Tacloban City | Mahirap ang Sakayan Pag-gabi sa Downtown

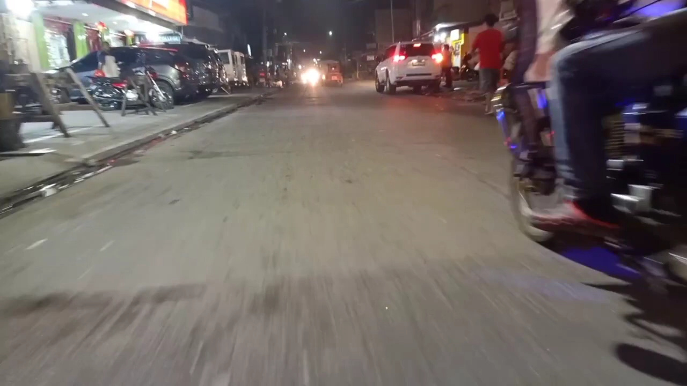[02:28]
Bali ito yung pag-usapan namin 80 papunta dun.
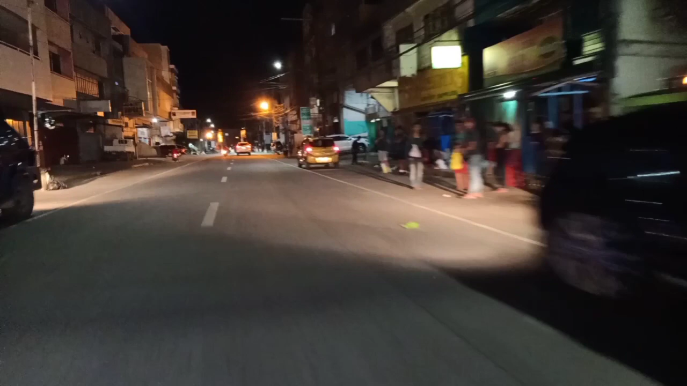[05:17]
Mahirap na yung sakayan. Tapos yung mga ano yung mga sumasakay ang good meeting pa rin dun sa mga terminal pinaparahan ng sasakyan papunta nung salgan nila. Ito papunta kami ngayon sa may ano pasillo. dito sa ano palik po.
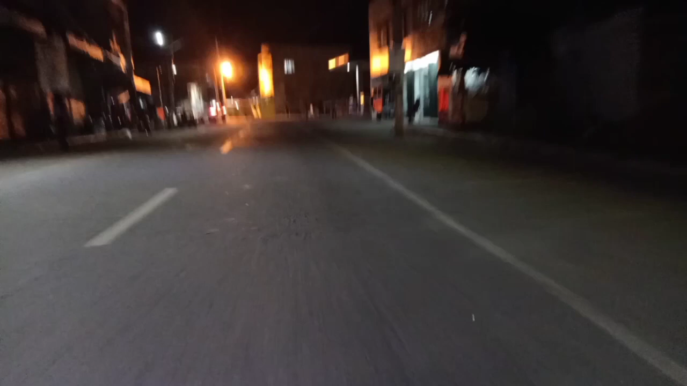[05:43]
Pag maa pa dito sabihin natin alas 5 mas matraffic dito pag ganong oras. Alas 5 alas 6 masyadong matraffic dito yung area na to. Kasi masikip yung daanan dahil na dun sa tulay.
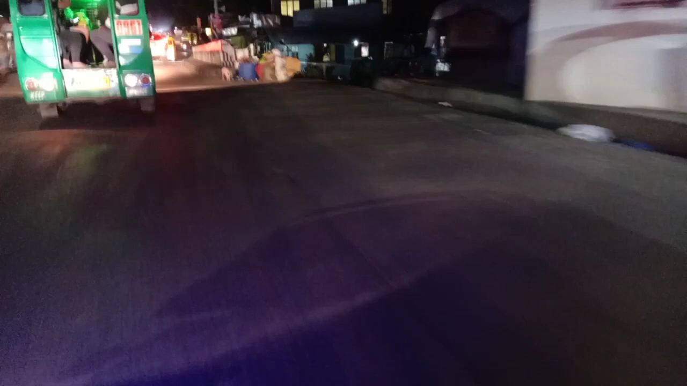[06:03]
Tulay lang siya. Ito yung kulay na masyadong masikip pag 6 oras na. Lalo na mga oras oras. Saka pamunta kami doon sa Anipo yung yung taharap namin na grain na multi-cub. Dadaan din sa housing yan. Pwede namin masakyan kaso yung papasok dun sa amin wala nga masasakyan.
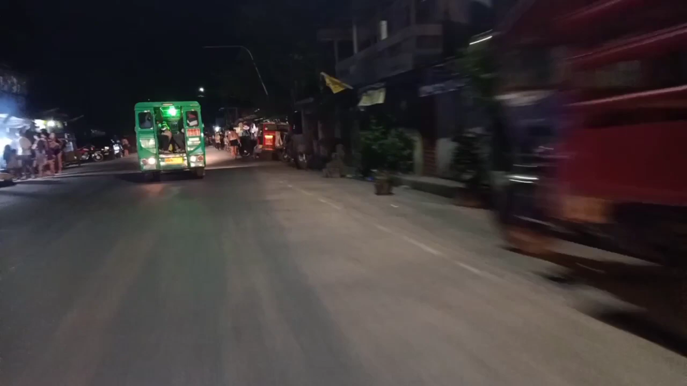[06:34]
maglalagat din ganun doon ganun sa pero ito nagasakyan na kami ng motor or resigal. Nunggarit siya kami doon sa lugar namin. mga ilang minuto pa yung biyahe mula dito hanggang housing kasi minuto malayo
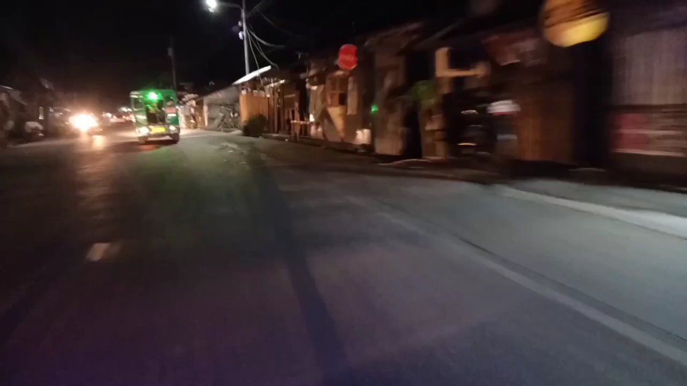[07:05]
yung lugar na tinitarahan namin. Ang makikita natin sa ngayon hindi siya matraffic
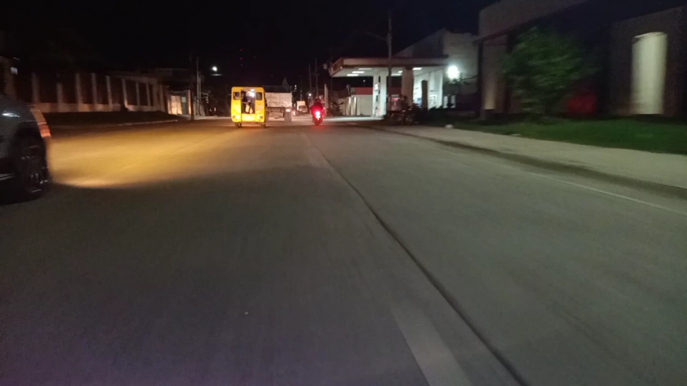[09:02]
Ito yung lugar na minsan lang matraffic kasi hindi maluag dito yung ikno, yung kalsahan.
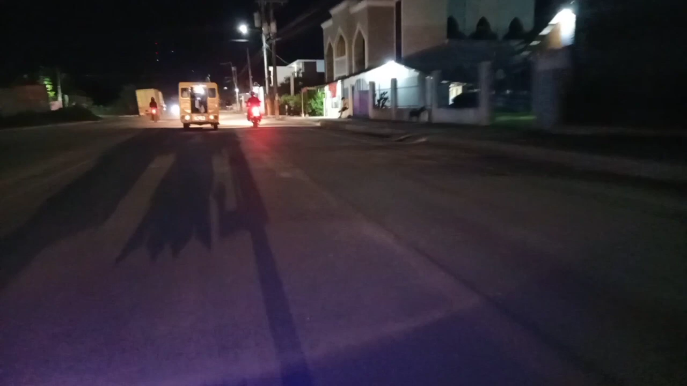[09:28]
Dito yung portion din na medyo matilim,
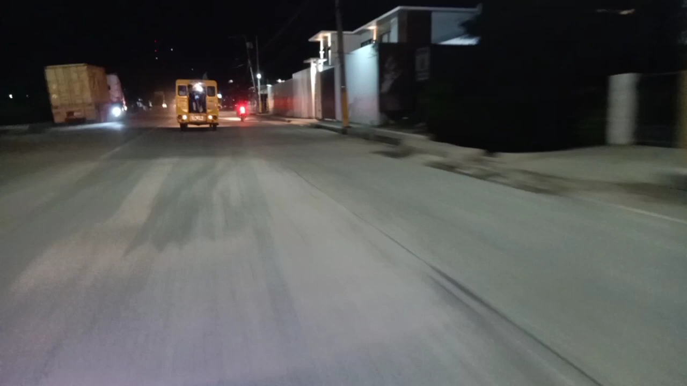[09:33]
may area na matilim, lalo na din sa may leap g-leap kasi malayo yung street train. Dito sa may, dito na naganagan na namin bagay, malapit na din kami lumiko dito sa may rotunda.
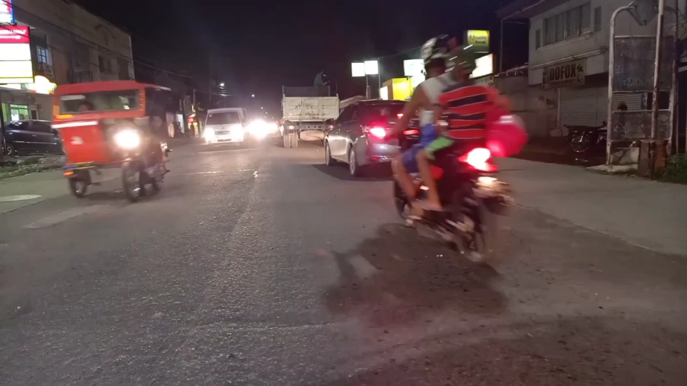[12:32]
Ito na kami dun sa sanjado. Ito yung housing.